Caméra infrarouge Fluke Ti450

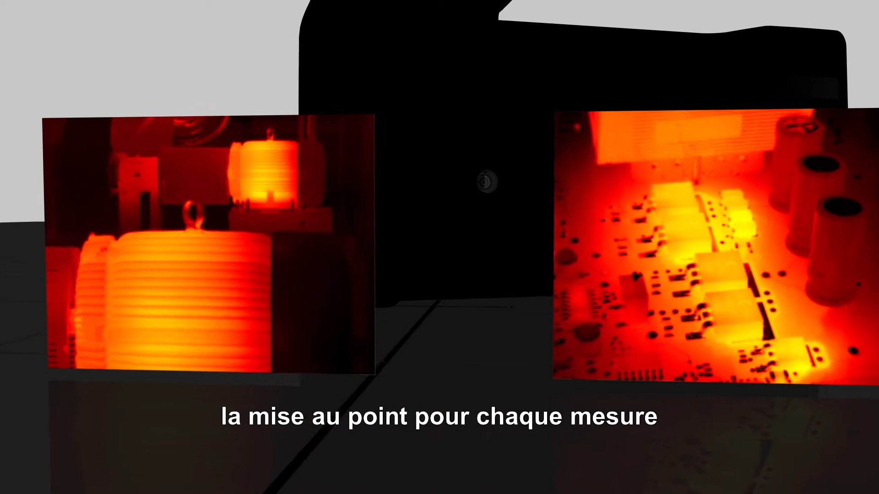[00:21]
they're able to just point, pull the trigger,
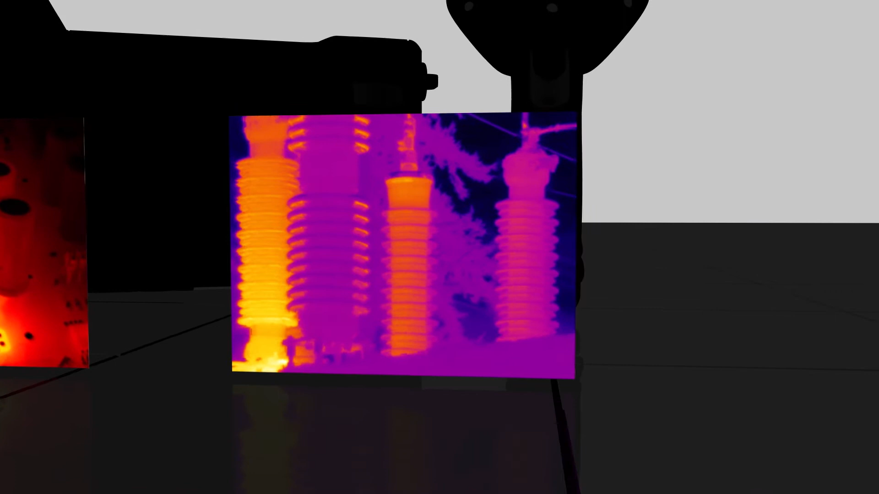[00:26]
not have to worry about focusing, and be able to capture things at various focal depths in the image at the same time.
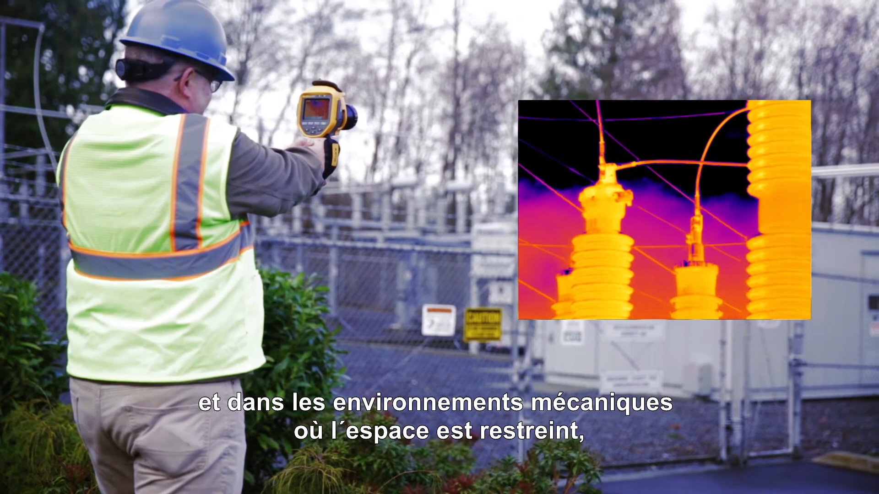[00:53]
you've got a motor that's driving some production line or pump,